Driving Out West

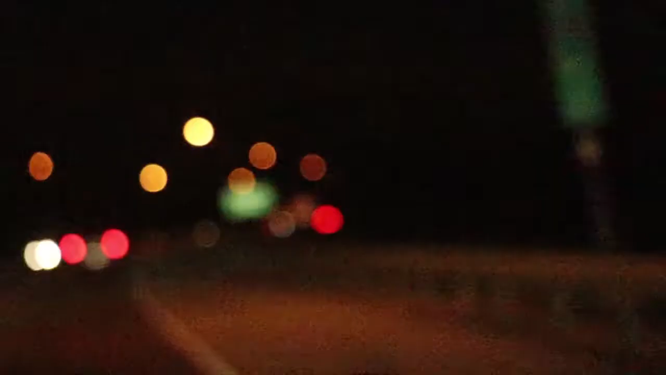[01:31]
Can't see, but we're going over Mississippi. Oh, Missouri! Oh, I missed the sign. Is there a sign? Yeah, there's a sign. There'll probably be a bigger one, though. Okay. This is the Mississippi River right here. You can kind of see it, but not really.